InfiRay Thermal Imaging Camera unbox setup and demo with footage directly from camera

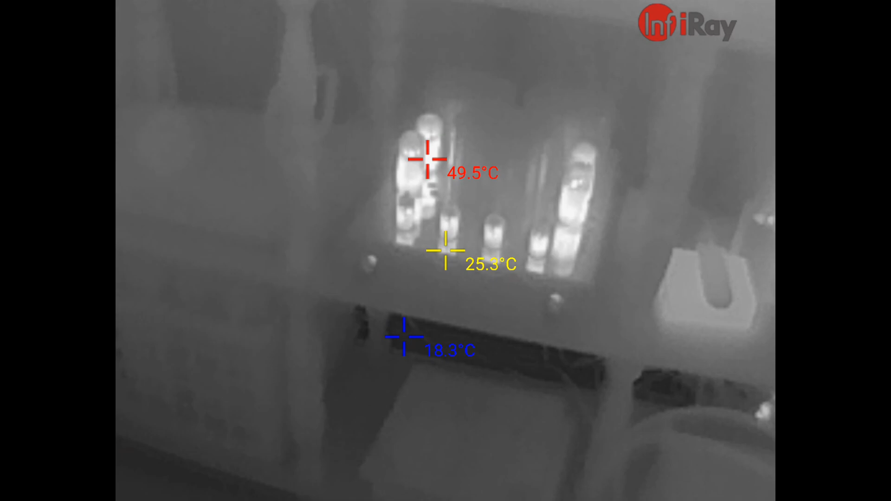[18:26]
On screen: spot 25.3°C, max 49.5°C
so as you can see the tubes are getting pretty warm now so as you
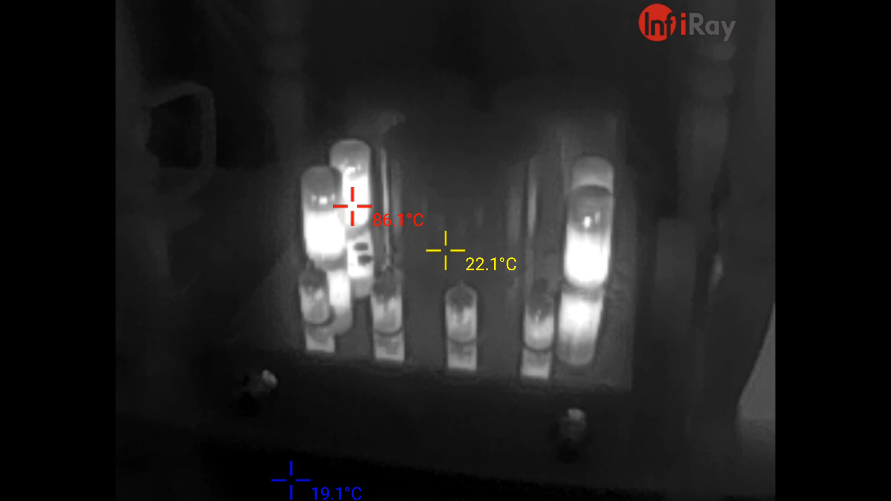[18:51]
the tubes are getting pretty warm I'm going to take it outside
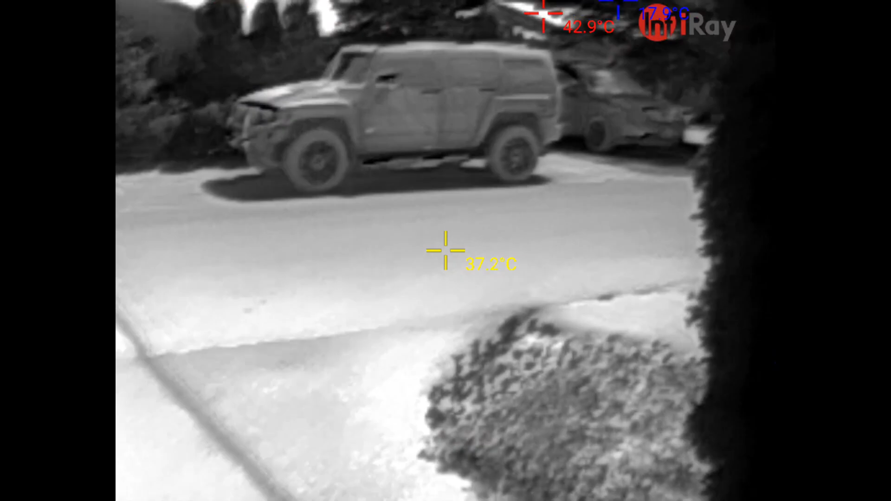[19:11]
On screen: spot 37.2°C, max 42.9°C
so it also will record outside again because it's only looking at long wave infrared radiation
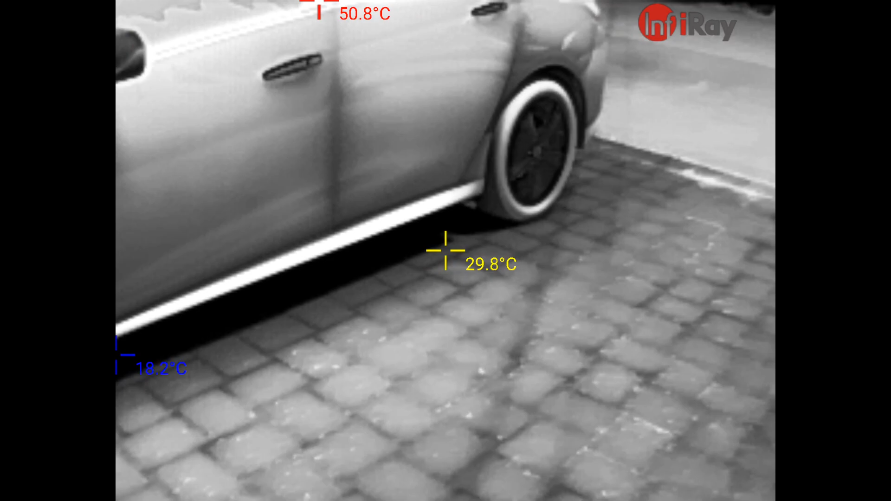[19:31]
On screen: spot 29.8°C, max 50.8°C
you can see the black on the tires is hot from the sun heating it versus the aluminum wheels which are
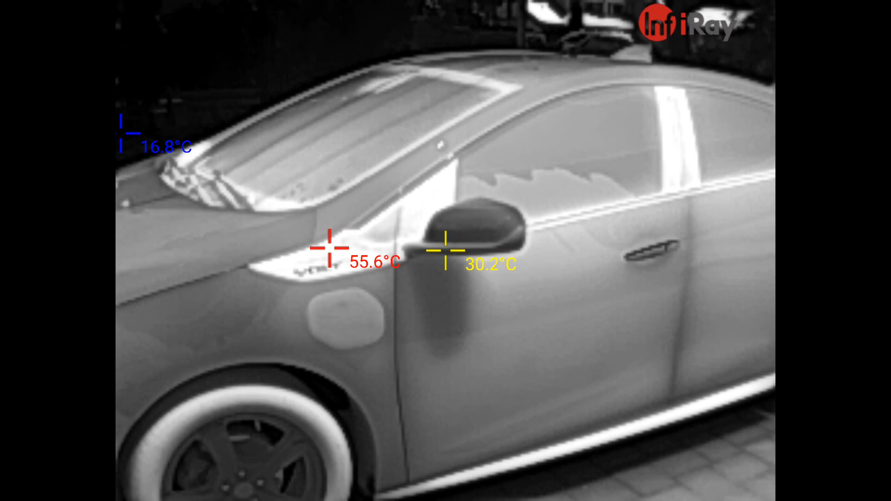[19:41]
On screen: min 16.8°C
relatively cool comparatively speaking the black parts on my car obviously are going to be hotter so
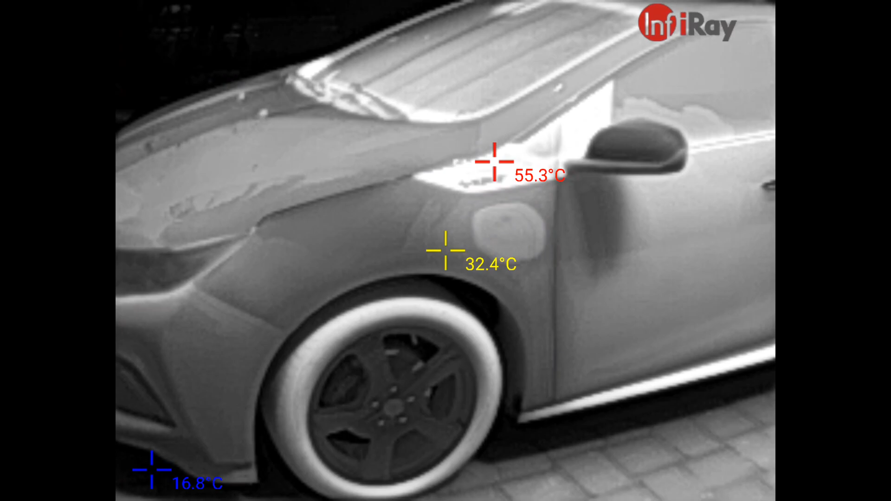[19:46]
On screen: min 16.8°C
it's a little bit cooler than the uh the silver portion
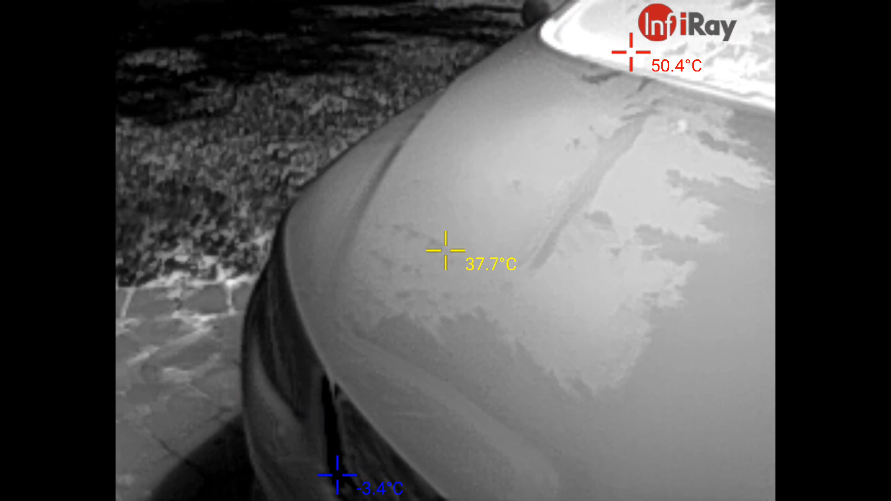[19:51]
On screen: spot 37.7°C
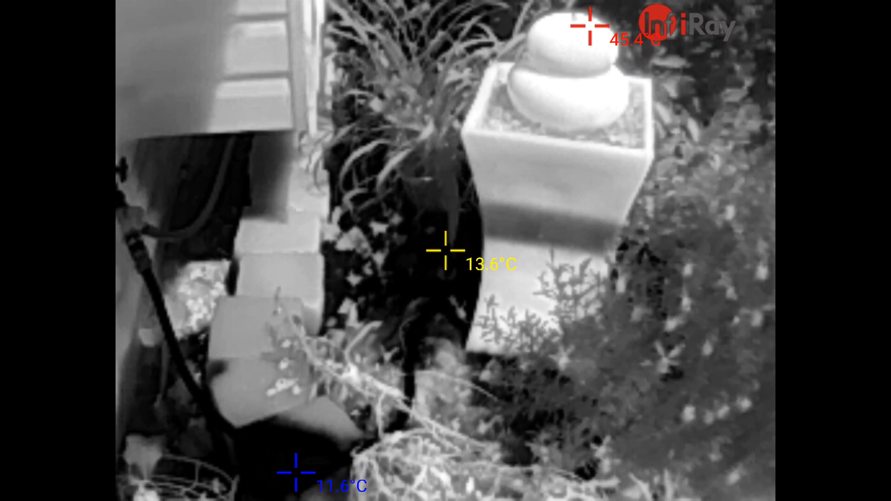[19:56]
On screen: spot 13.6°C, min 11.6°C
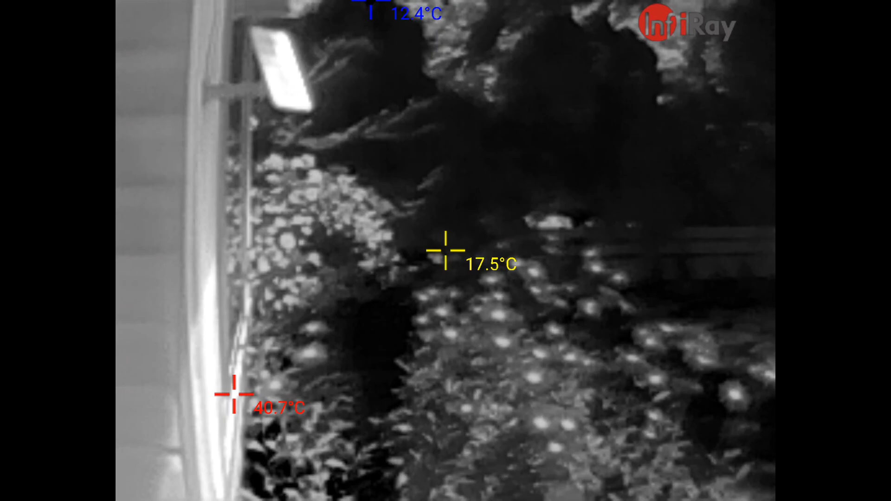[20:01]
On screen: spot 17.5°C
the solar panel there sitting in the sun it's hot
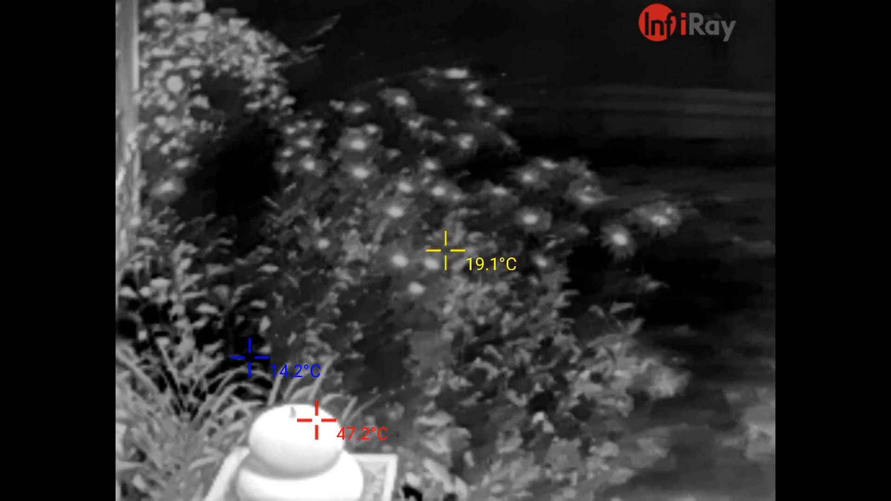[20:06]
but everything else out here is a lot cooler
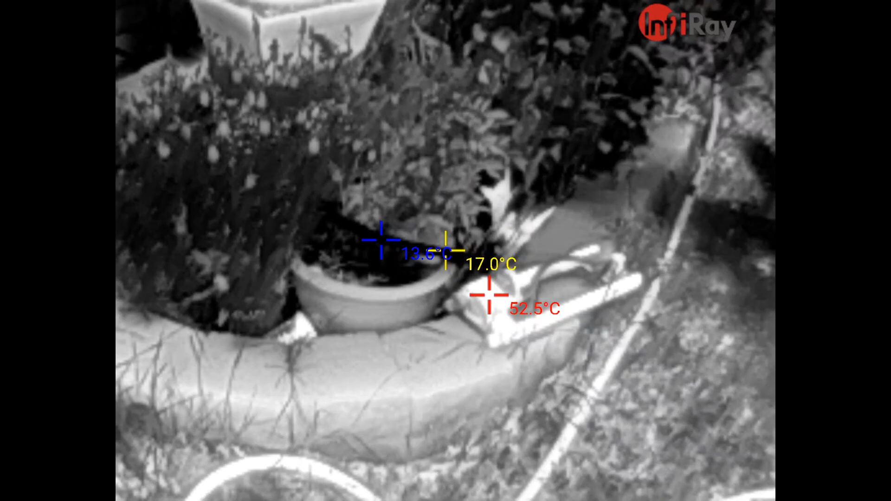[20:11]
just the focus on the camera
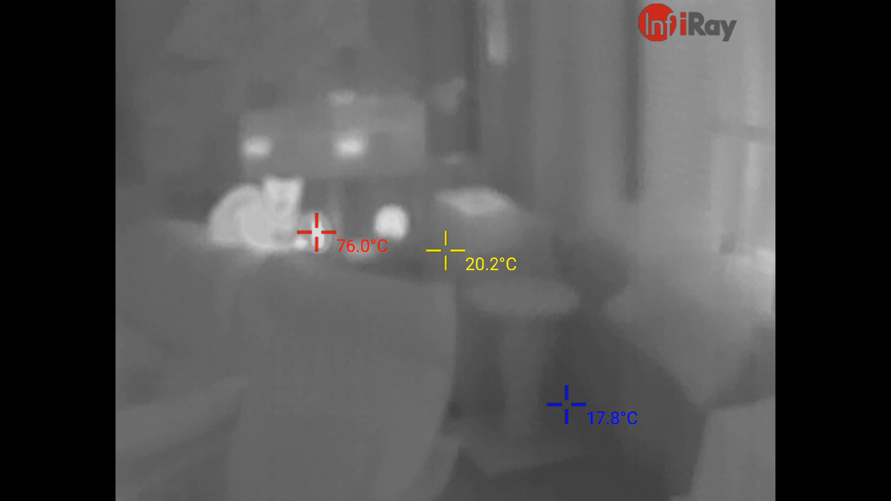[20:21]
see in a pitch black room a cat would stand out like a sore thumb or for that matter anybody would stand out like a sore thumb
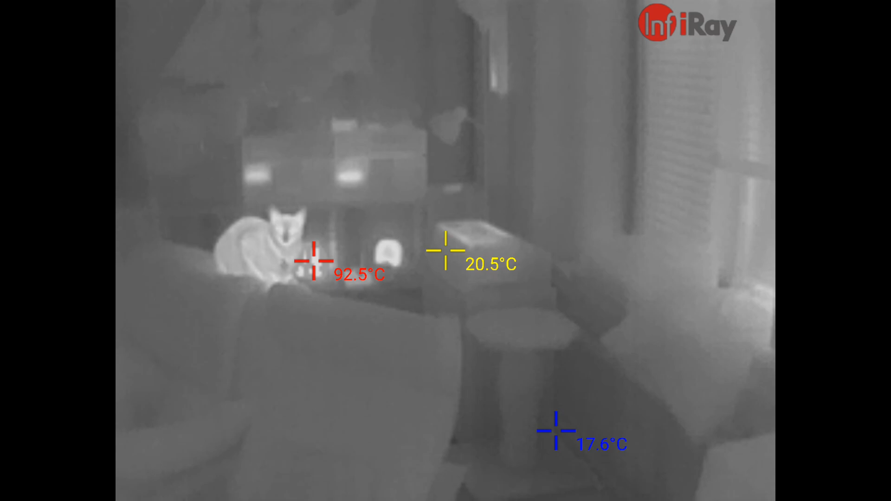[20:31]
and unlike other devices such as night vision goggles and stuff that well a lot of them require
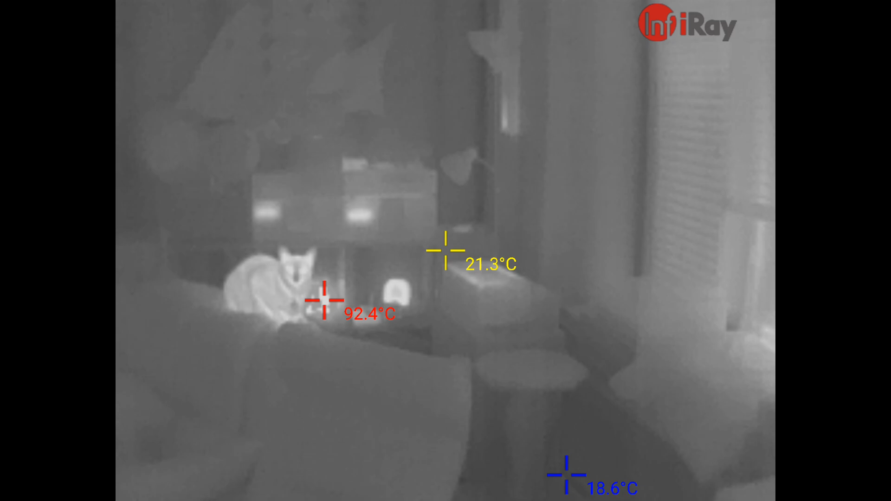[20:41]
an infrared source same with an infrared camera requires an infrared source to see infrared light this
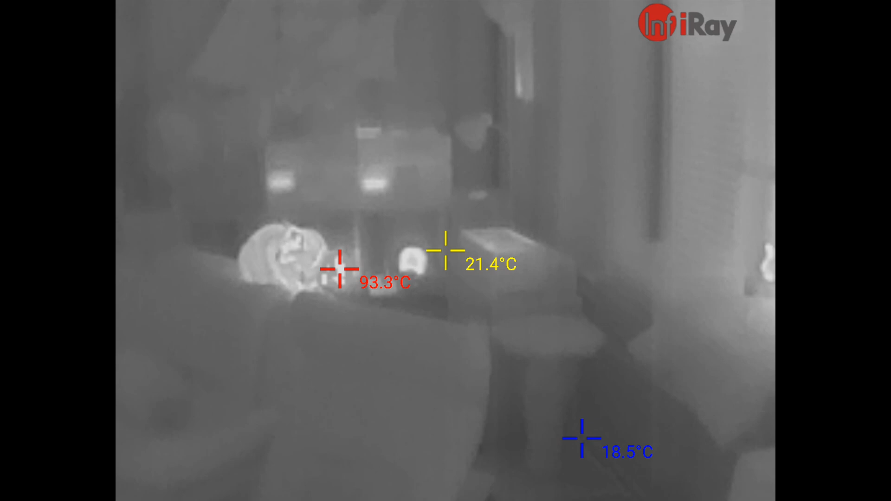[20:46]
detects heat so it doesn't require any light whatsoever
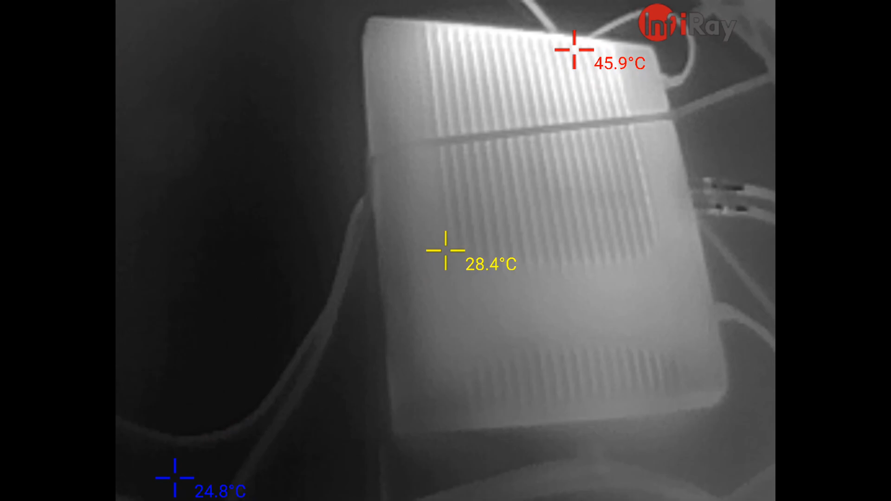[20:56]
On screen: spot 28.4°C, max 45.9°C, min 24.8°C
i'm now in my equipment closet it there's no lights on it here at all this is the cable box you can see the heat coming off of that
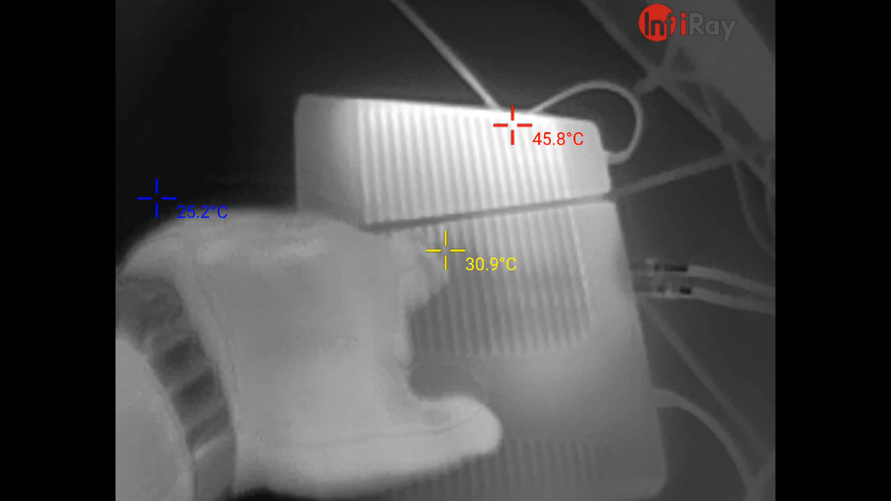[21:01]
my modem is hot there's a hard drive back here
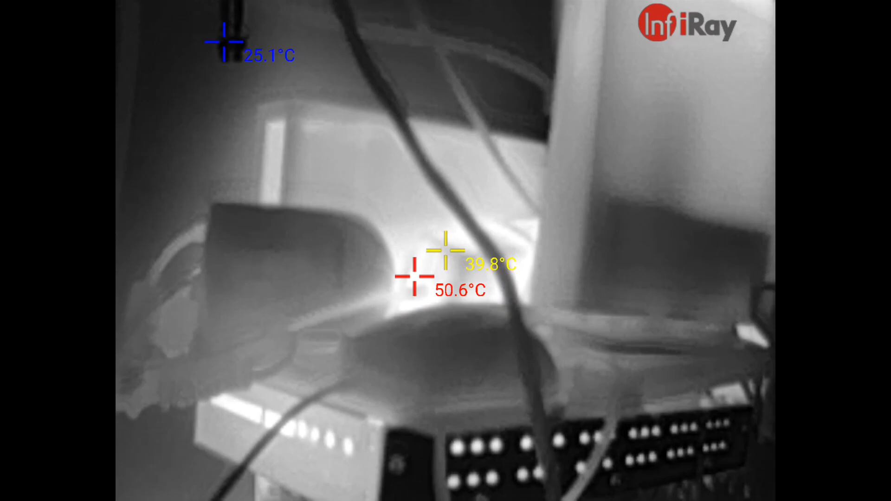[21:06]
On screen: max 50.6°C
for a media player which is right there raspberry pi it's playing that's what's playing